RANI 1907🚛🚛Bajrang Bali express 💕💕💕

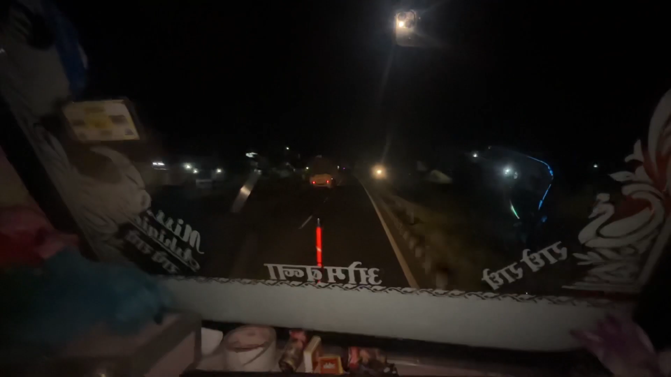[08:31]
तुछ की दर निकलता है वे पाज गया पर जाओरा और यह रस्ता जो चेंगी तरफ निकलता है यहां से यह है यहां से लेखने आपर आके यह निकल यह उचेंगी तरफ राद
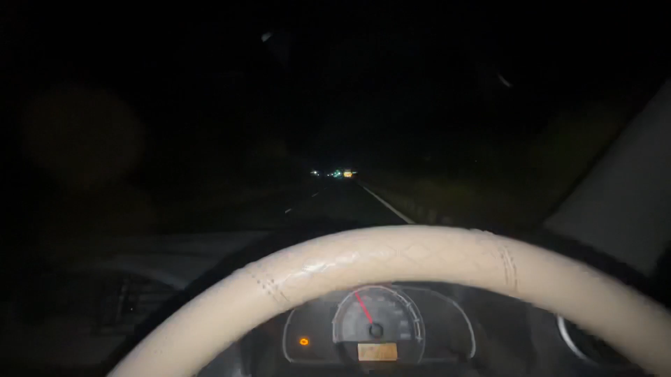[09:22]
अभी अपने गारी बहुत शुपर फाइच जा रही है अभी को बाद वहता है अभी अभी क्या चल रही है अपनी यह असी